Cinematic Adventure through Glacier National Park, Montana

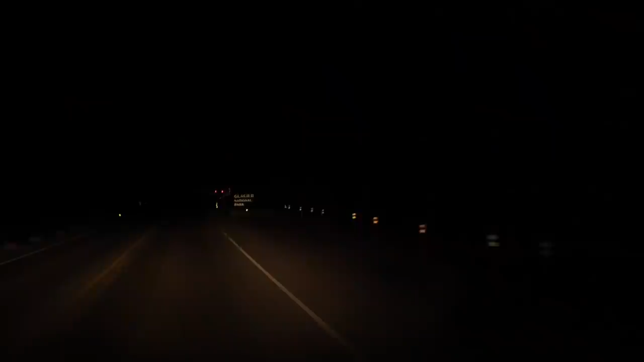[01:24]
Arriving at the park in the dark has a very different feel.
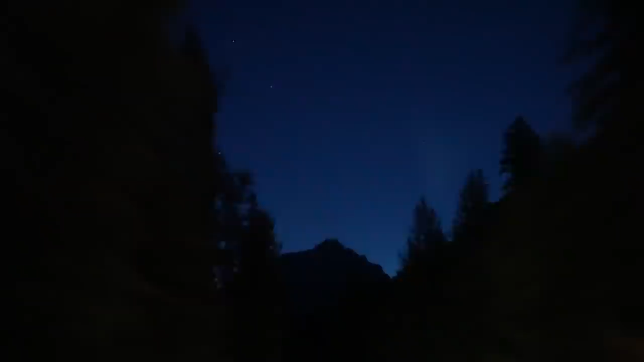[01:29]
Almost mysterious.
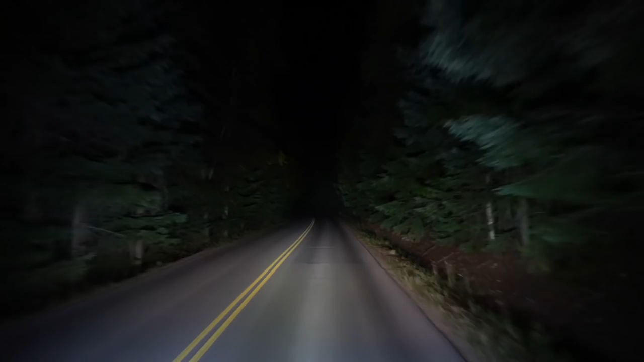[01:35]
You can tell there's something just beyond the road as the tree silhouettes disappear and give way to a vast darkness.